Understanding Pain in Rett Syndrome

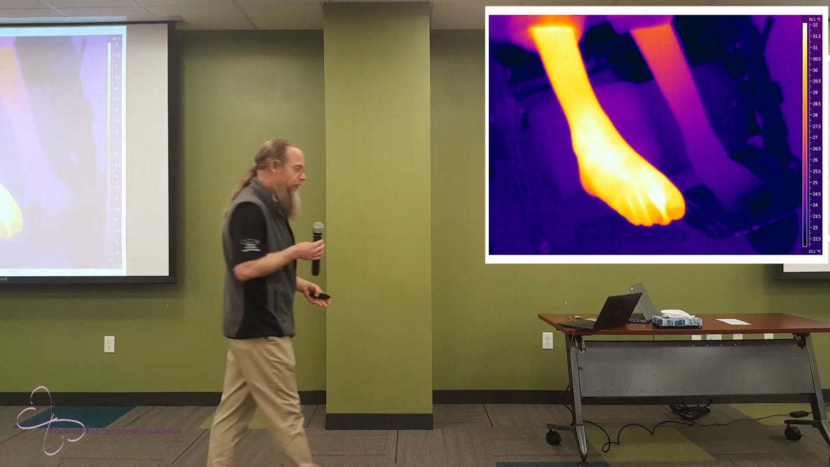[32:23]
So typically for all of us, the symmetry on both any side of the body with regard to thermal is relatively constant. Clearly, that's not the same. So we have these initial clinical observations we're making that we quantify. We've done it in green there, that shag carpet. You've seen this slide. Some of you this slide before.